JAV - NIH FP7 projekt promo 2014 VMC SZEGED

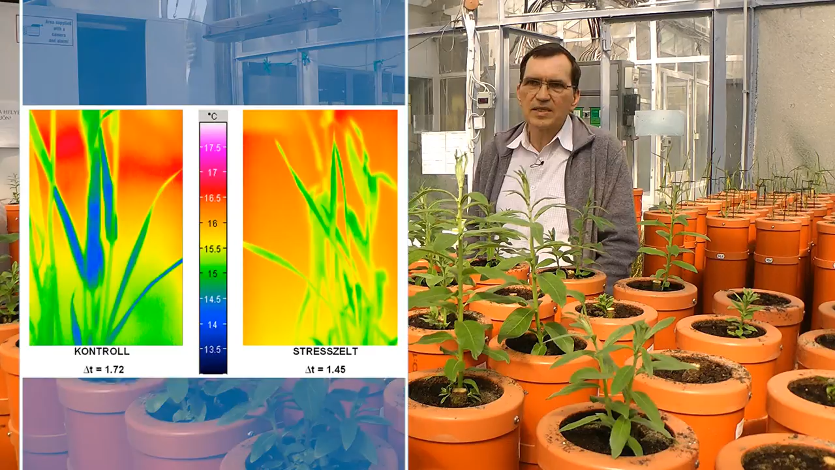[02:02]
1 század, 1 száziosz pontosággal a levélnek a külmérsékletét, és ez azért fontos, mert a levél lőzőnyírásaink keresztül a növények párloktatják a vizet.